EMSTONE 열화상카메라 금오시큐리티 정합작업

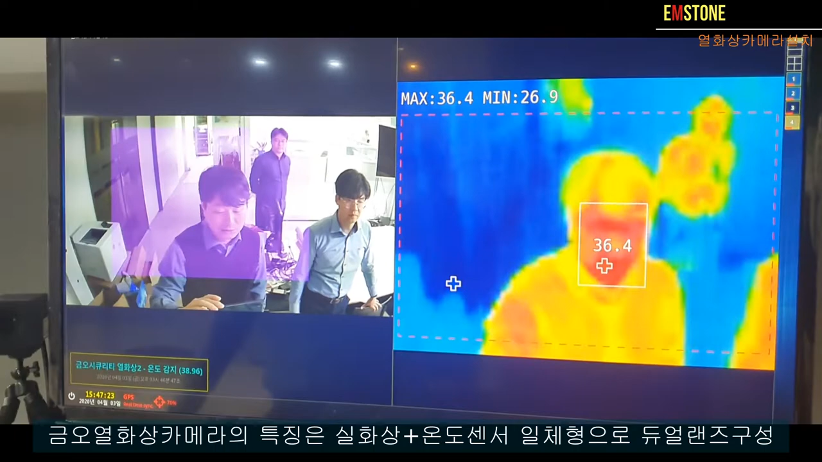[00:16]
금호도 똑같이 지금 듀얼 입니다. 그래서 왼쪽에는 실화상이 있고 오른쪽에는 이제 열화상이 나옵니다.
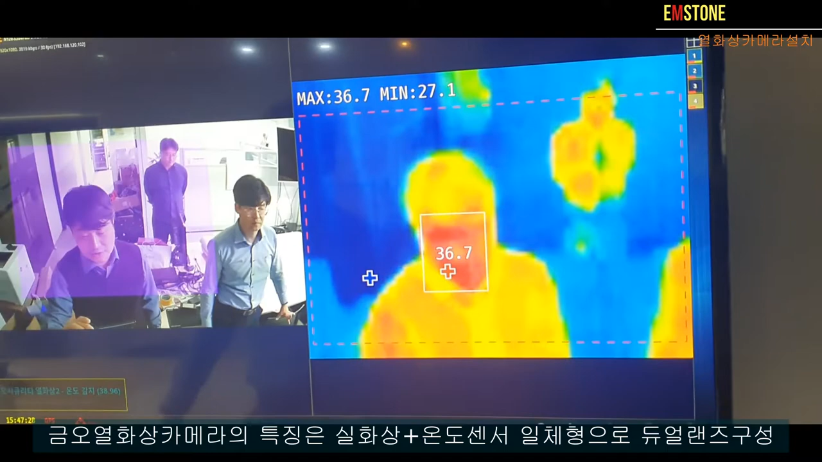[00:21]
온도도 이제 정확하게 맞춰 놨구요 자 어 온도를 제가 좀 그 높은 온도를 좀 올려 보겠습니다
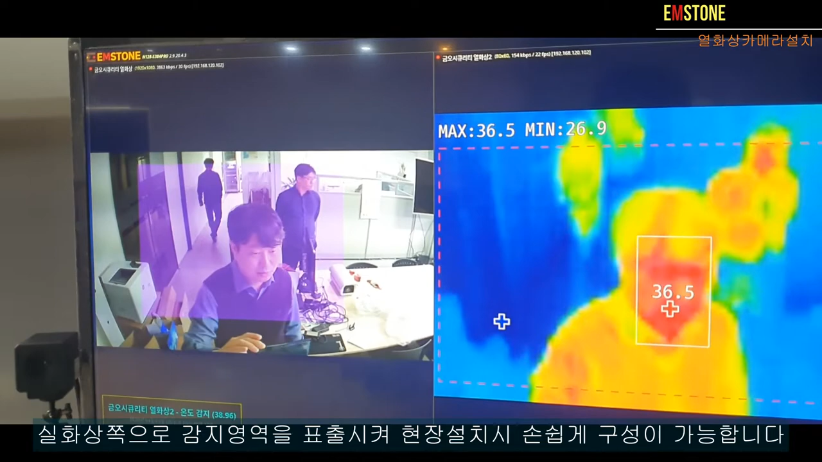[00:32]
예 잠시만요 예
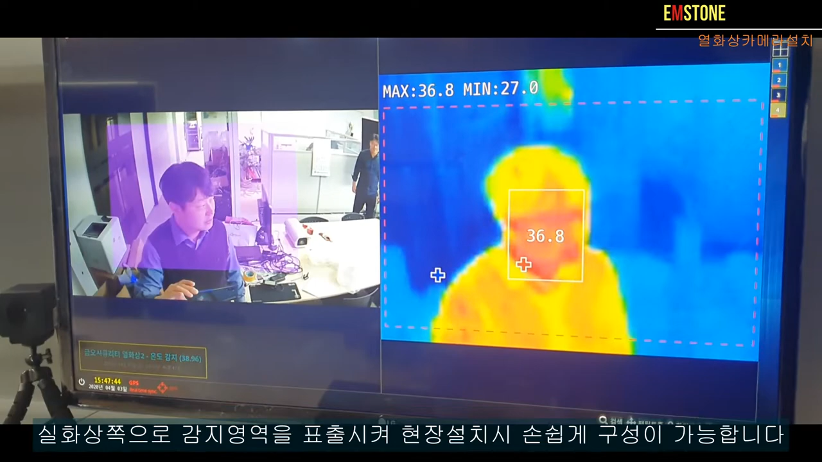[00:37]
옆에 예 높은 온도가 감지 되었습니다.
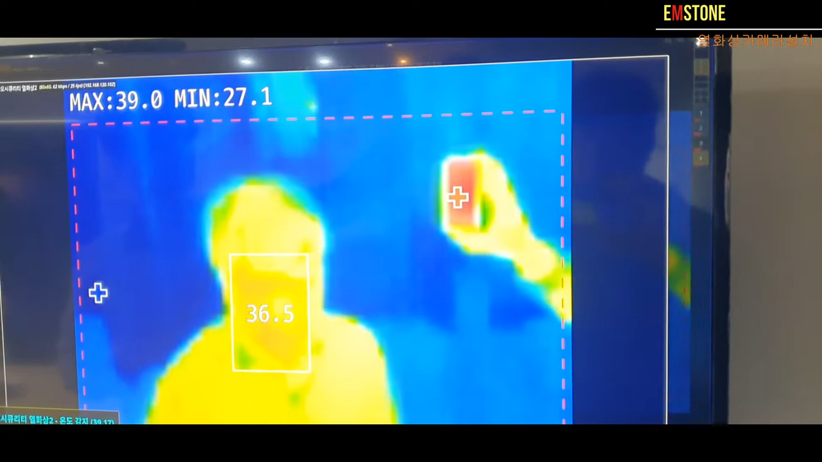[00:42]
39도. 옆에 이제 빼도 될 것 같습니다.
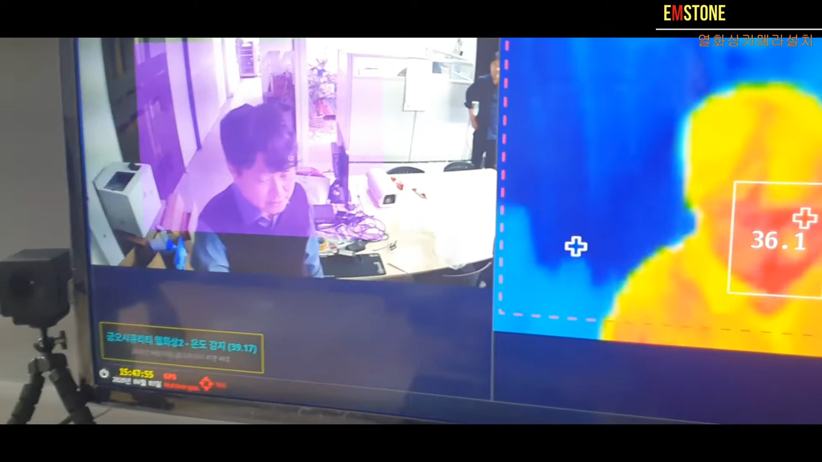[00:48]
예 이런식으로 되고 줘보세요. 제가 다시 한번 테스트 해볼게요 손난로를 좀 해가지고요.
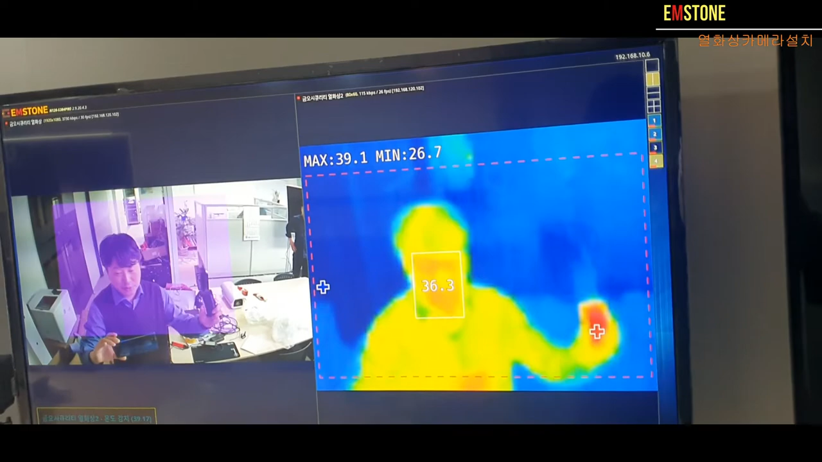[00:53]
높은 온도가 감지 되었습니다. 확인이 필요합니다.
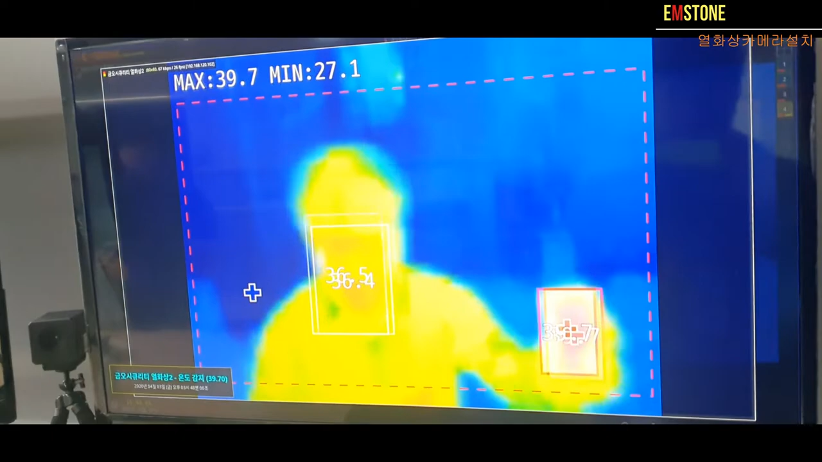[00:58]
이렇게 높은 온도가 감지 되었습니다. 확인이 필요합니다.